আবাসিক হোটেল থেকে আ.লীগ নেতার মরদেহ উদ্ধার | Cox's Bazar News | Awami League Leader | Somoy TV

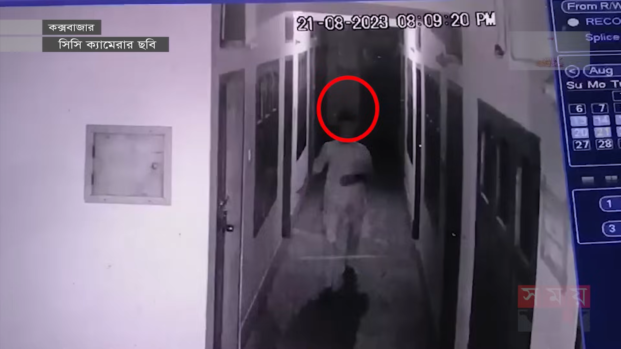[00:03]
રોબબાર રાત આર્ટા CCTV ફુડેજે દાખા જાઈ શહરેર હોલીડેર મૂરેર આબાશી ખુટેલે